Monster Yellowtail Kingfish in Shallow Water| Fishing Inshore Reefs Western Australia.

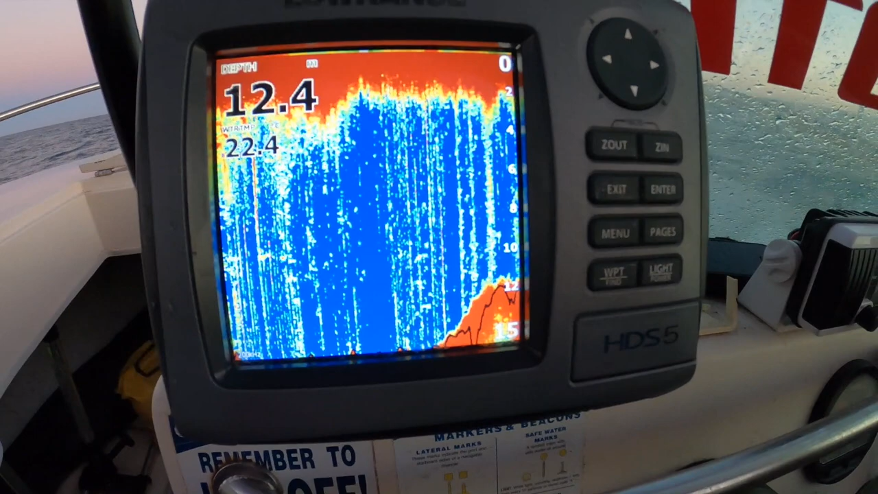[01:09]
It's basically, I don't know, what you would call the 3 mile. We sort of run down the coast a little bit. Just a little bit further from the ramp than most people would be bothered to go.
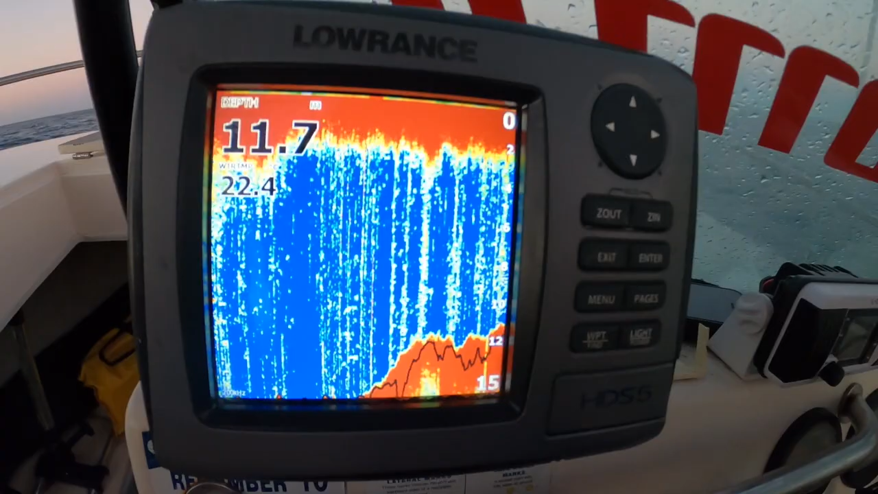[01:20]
Basically on the back of the 3 mile, in 12 meters, you'll see here in a minute, it runs down to 14 and down to 15.
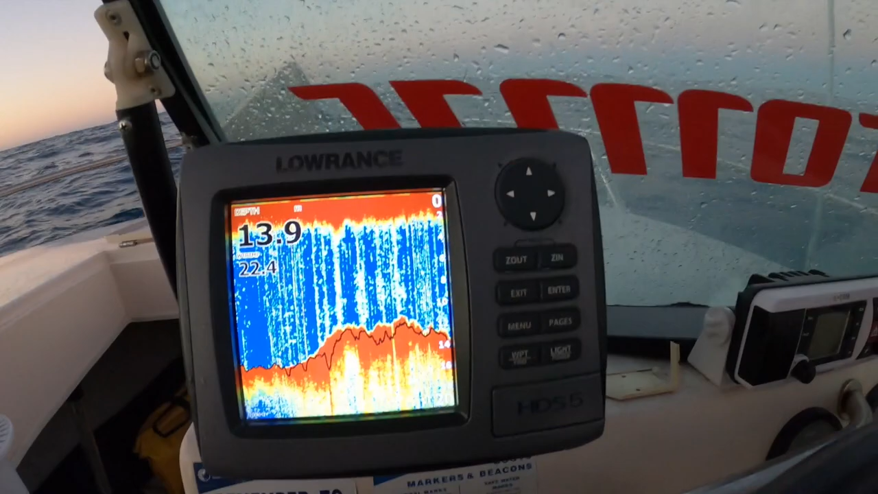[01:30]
Pretty much just here somewhere, there you go, down to 14. Nothing special.